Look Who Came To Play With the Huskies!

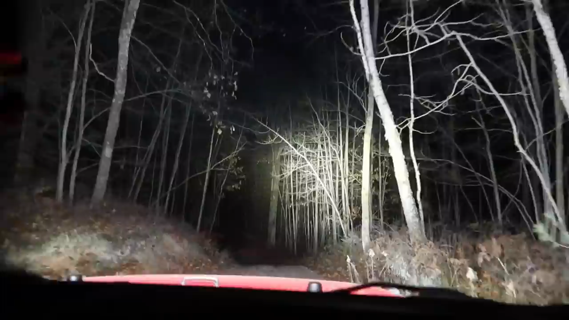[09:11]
We haven't done this at night in a really long time. Right. And I didn't even bring the GoPro. I was going to say, it doesn't even look like that. It doesn't look like night because you have your big light on. That's what it really looks like. Holy cow! As long as nobody comes around the corner at us. I guess they'll see us even if they do. Decided to go out for a short little trail ride. Not too far from the house, just for fun. A little bit of pine trees here, so we don't get the leaves.
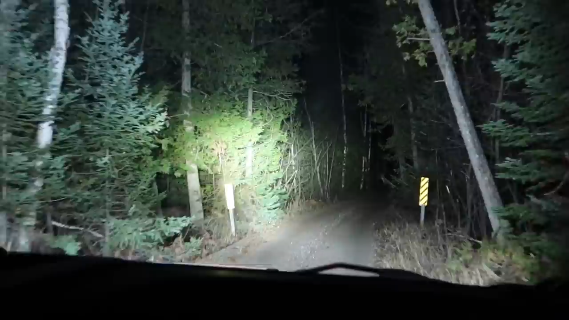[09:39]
Yeah. Yep. The dog stayed home this time because we're not going to be gone long. Detour! No, let's not. Let's not detour that way. Wait, were you good? You were good the whole time? You didn't destroy...